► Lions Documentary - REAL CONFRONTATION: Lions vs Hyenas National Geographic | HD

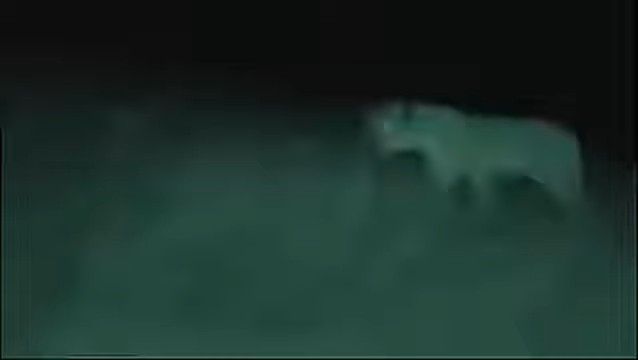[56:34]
night is the only time that lions can approach undetected here on the short grass plains. You are about to see for the first time how and when the lions of the Serengeti catch most of their food.
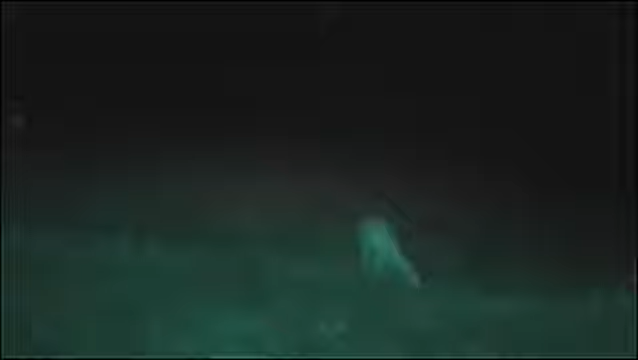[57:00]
The circling lion is almost invisible.
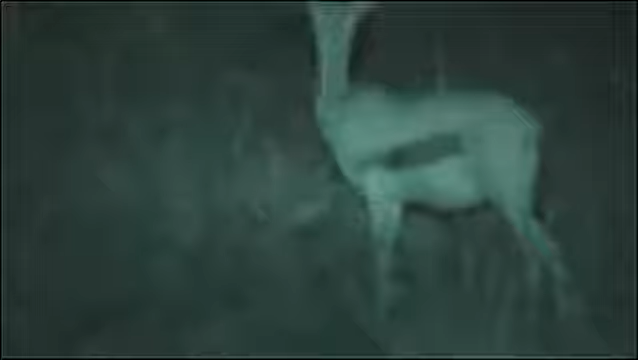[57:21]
Another Tommy can hear something and is off.
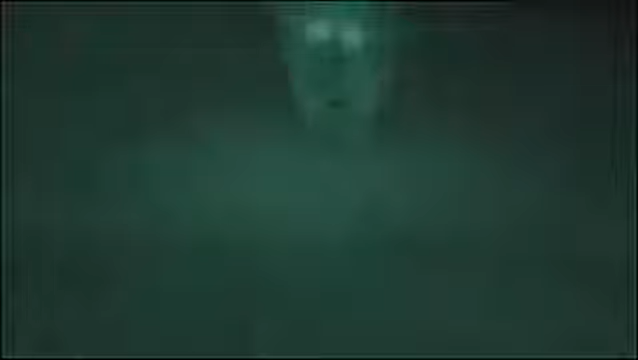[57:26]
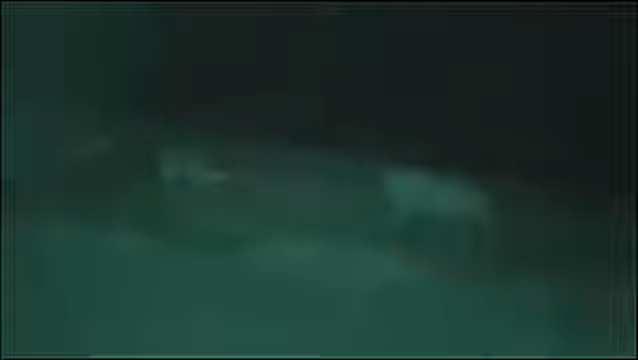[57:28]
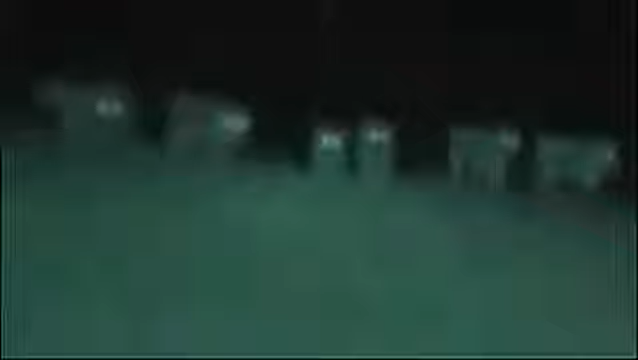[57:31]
The lion's game plan is always the same. Get close to the herds, then spread out.
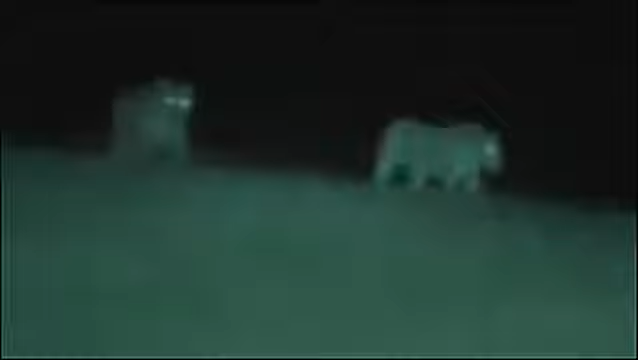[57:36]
They don't need to make any effort to hide themselves.
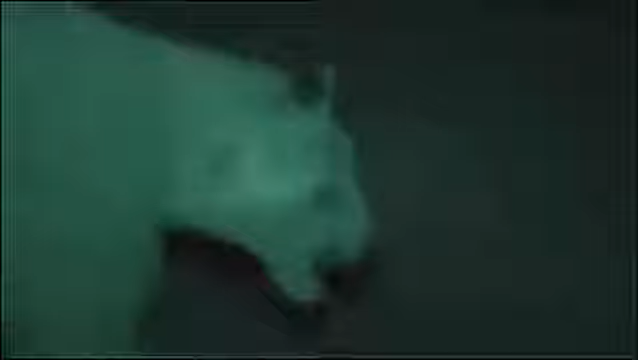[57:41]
Only their footfalls give them away. And because they're unseen, lions are no longer at a disadvantage as they approach their quarry. Two young males take a small zebra with ease.
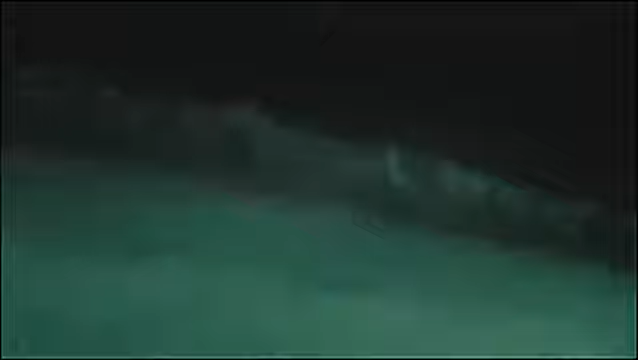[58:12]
A lioness gives chase. A high kick lets her quarry escape. Soon, two lions bring down a fine stallion.
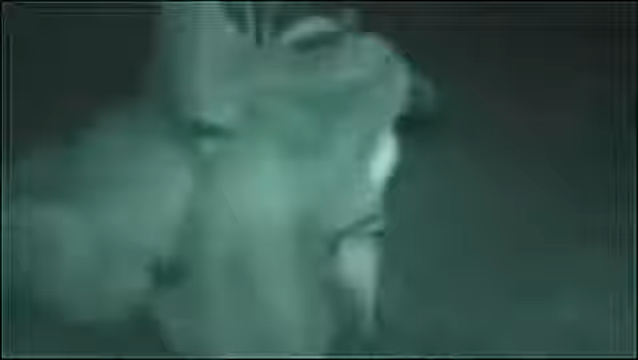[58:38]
Saber-sharp teeth and meat-hook claws bury themselves into 300 kilos of struggle.
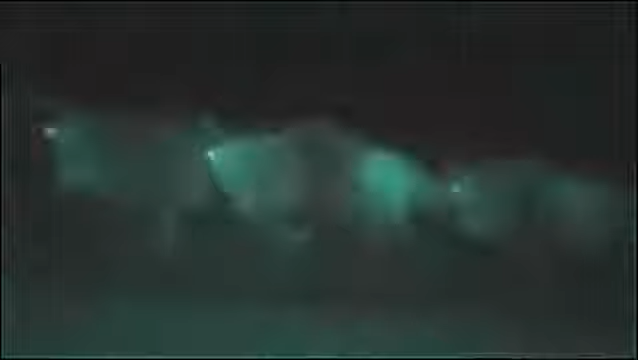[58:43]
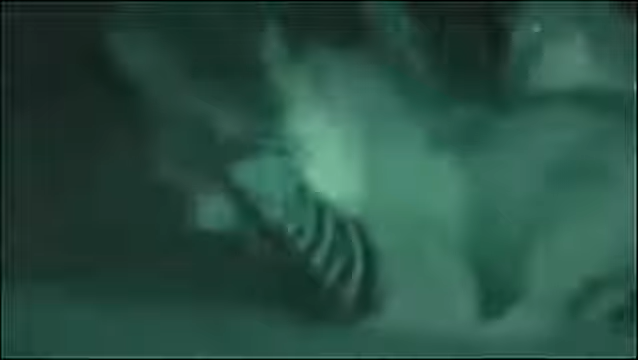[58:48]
One lion grips the throat in a stranglehold, the other prepares to feed.
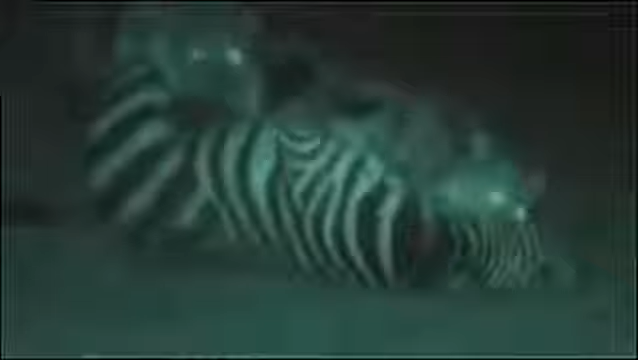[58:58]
Their ability to keep a grip on their prey in pitch darkness makes the kill possible. Everything the camera has disclosed comes together. The apparent competitors for the same food survive because there are times when one is more successful than the other. The animals hunt in different ways, by day and by night, and in differing light.
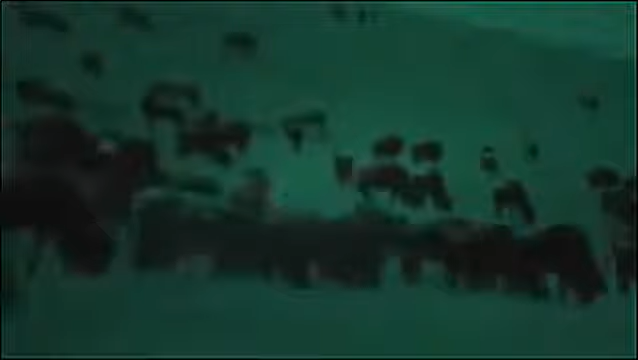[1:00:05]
The camera reveals crouching lions invisible to the naked human eye.
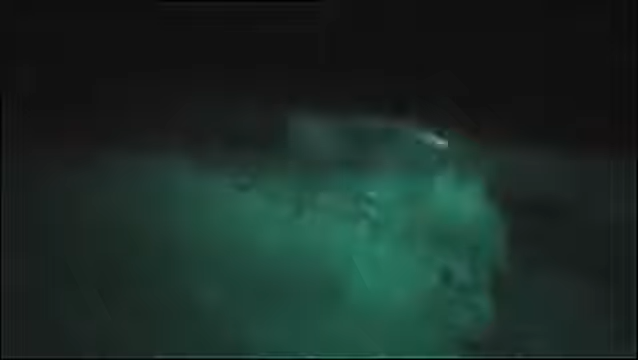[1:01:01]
The pair near the crossing point and squat down, well screened by vegetation. One crawls into position to jump a victim.
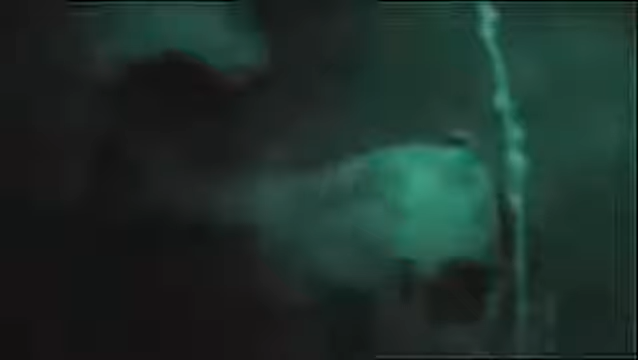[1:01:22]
A quick dash, and it's soon over. Although these lionesses have been successful, the moonlit night is really the best time for hyenas to hunt. The cool of the night air allows them to keep on running, something the easily tired lions cannot do.
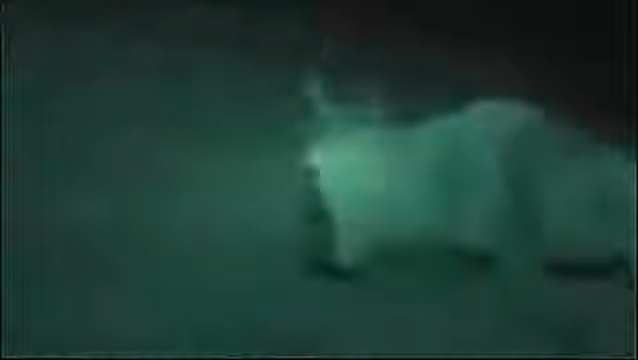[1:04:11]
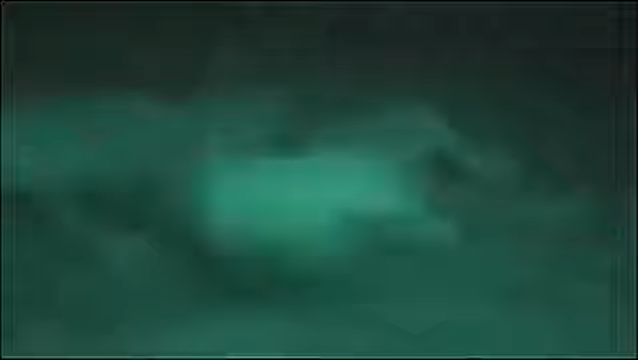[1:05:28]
Then their brains enhance the images, filling in the gaps to see detail more clearly. The newcomers soon return in force.